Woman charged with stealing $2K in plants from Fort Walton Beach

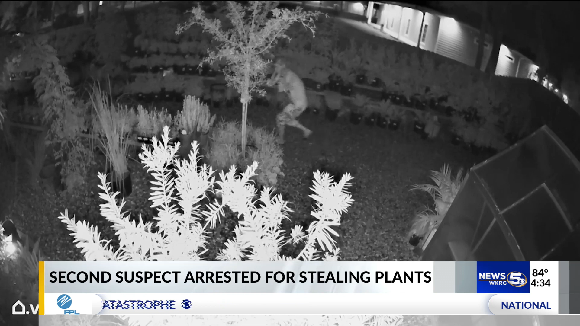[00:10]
Okaloosa County deputies say this surveillance video shows 37-year-old Miranda Rice breaking into the Wildwood Garden Shop and Nursery on July 10th and on August 7th. She's accused of stealing more than $2,000 worth of plants and plant clippings.